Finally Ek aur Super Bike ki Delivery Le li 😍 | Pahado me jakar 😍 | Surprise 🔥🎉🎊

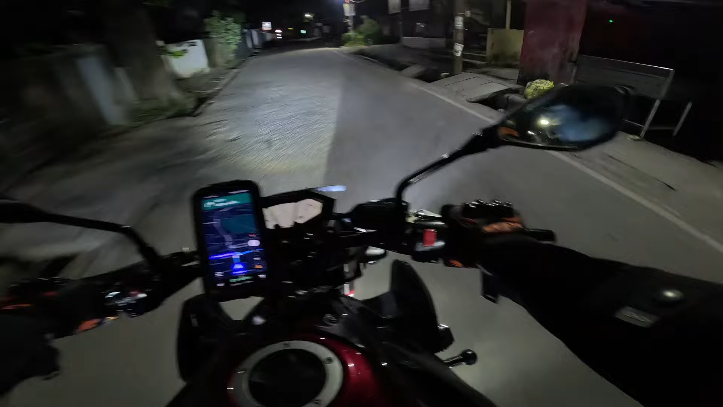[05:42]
जैश्री शाम बाइक बढ़िया निकले सब कुछ बढ़िया हो तो अराम से इस पर राइड वाइड मारेंगे भाई दुबारा से इन लाइन फोर आ गई है अभी ना व्लॉक से जादा ध्यानना बाइक में दूंगा क्योंकि देखो नाइट राइड है पूरी फैमिली कार में है और उनको बहुत रिस्क है कि मैं ब
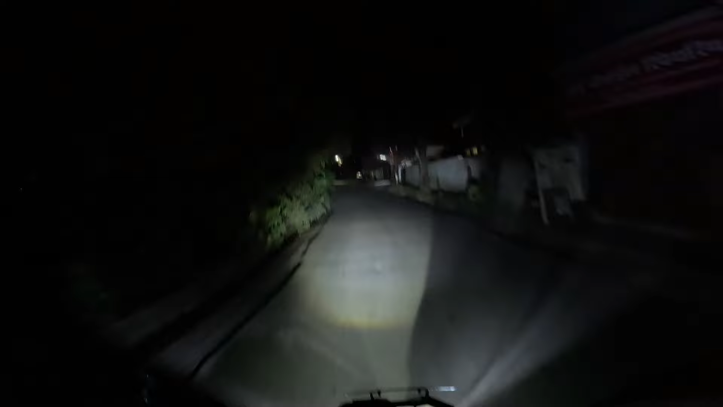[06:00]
20 डिग्री से कम होगा इस टाइम ओ भाई देली के अंदर कितना पॉल्यूशन है यहां तो जन्ना तैयार अभी रात है मैं आपको उतना कुछ ना दिखा नहीं बारा सच बताओ तो बट हमने जो देखा है ना जहां से भाई उपर मसूरी यहां से भी दिख रहा है मुझे
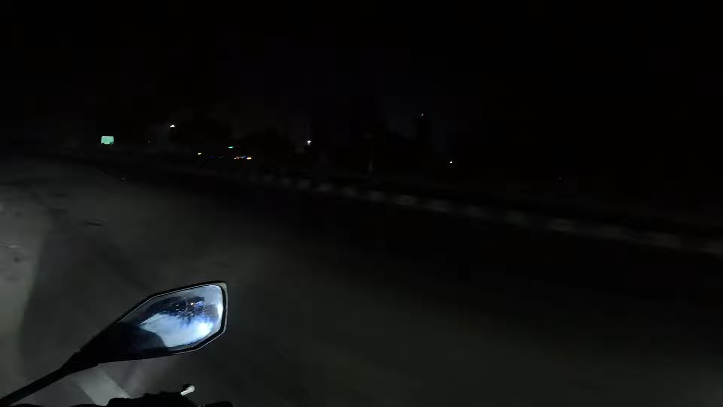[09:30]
सी लाइट है सामने शायद आपको नजर आ रही हो वह मंदिर और इदर जितनी भी लाइट � नजर आ रही है न यह सब भाई
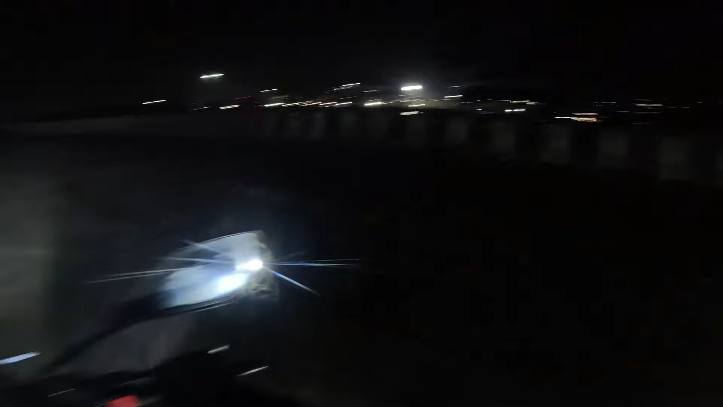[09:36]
हर्की बोड़ी है मैं सेट चलकर आपको थोड़ा दिखाता हूं यह देखो भाई शायद विजिबल हो रहा हो शायद नहीं